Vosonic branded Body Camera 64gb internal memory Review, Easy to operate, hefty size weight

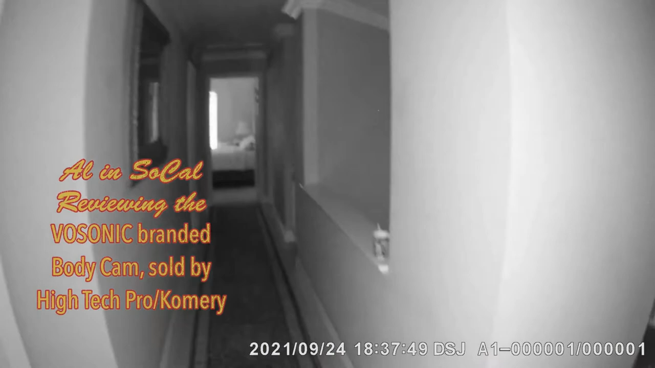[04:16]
I walked out into a hallway area,
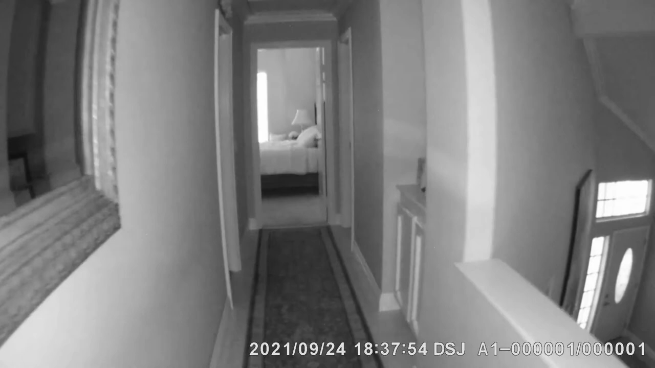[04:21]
and I'm going to continue to walk toward another room. Let's go into a dark room.
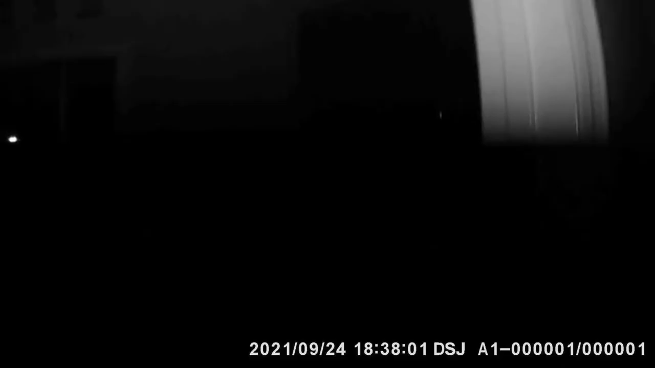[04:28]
This happens to be a bathroom.
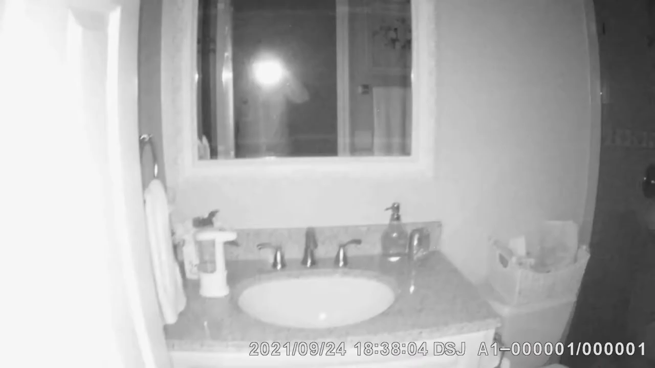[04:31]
And you can see that the body cam has automatically gone to infrared, which is excellent. I like that.
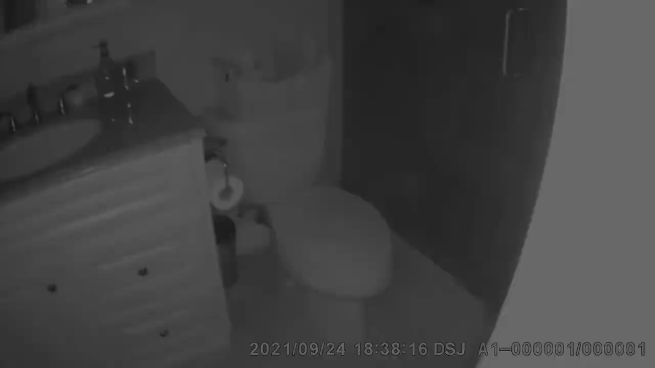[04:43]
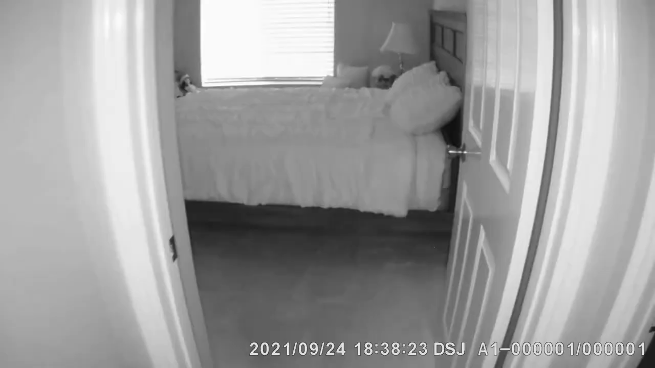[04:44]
We're walking now into a room. I noticed it went from color. Now it's back into infrared. Okay, well, I just wanted to show you this feature. We're going to go outside and record outside in sunset lighting.
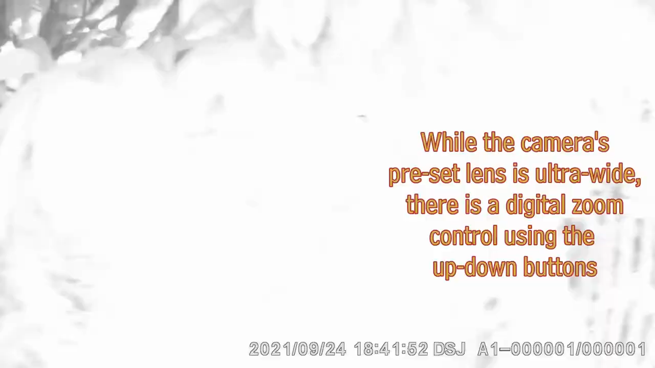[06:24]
Notice I went from color. Let me go back here.
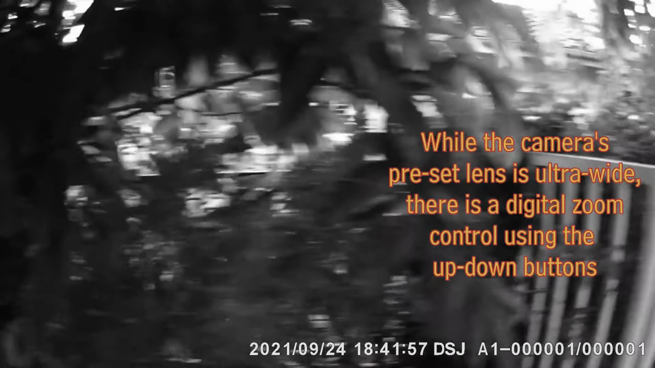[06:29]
The camera is getting sufficient light. Well, it was.
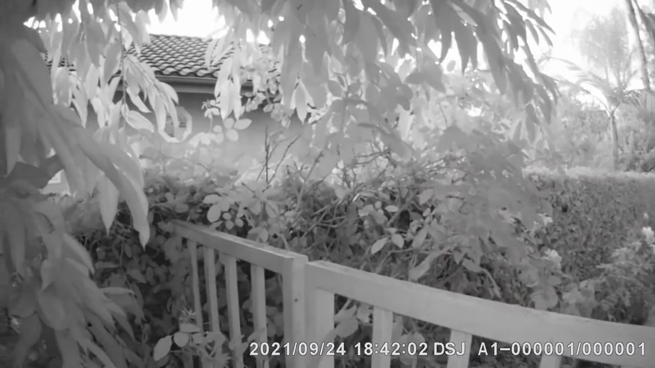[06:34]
We're coming into sunset. So I look at the side of the property here.
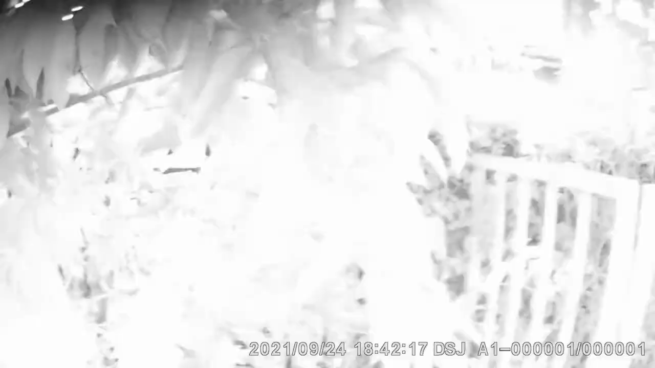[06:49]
And now it's going to infrared.
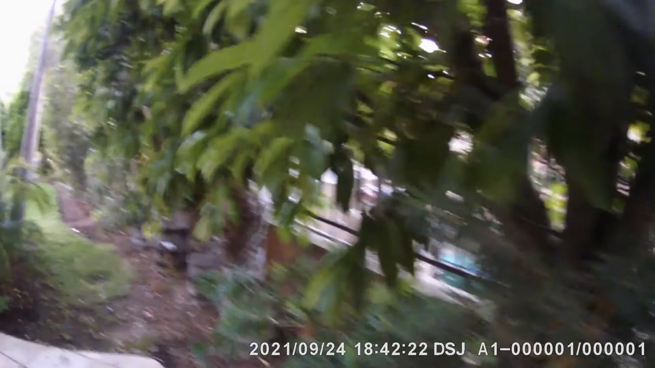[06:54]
Now it goes back to color.
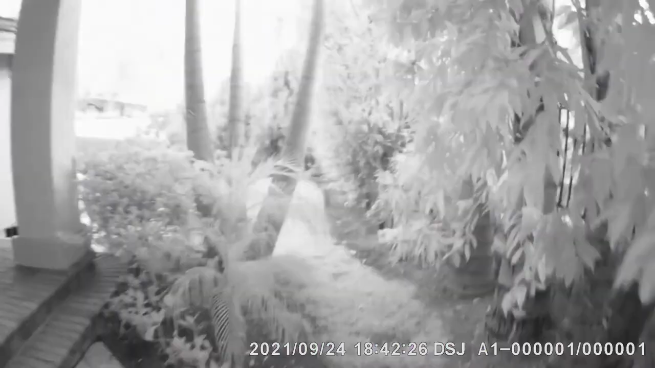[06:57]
And it'll do this whenever it senses there's not sufficient light to record in color.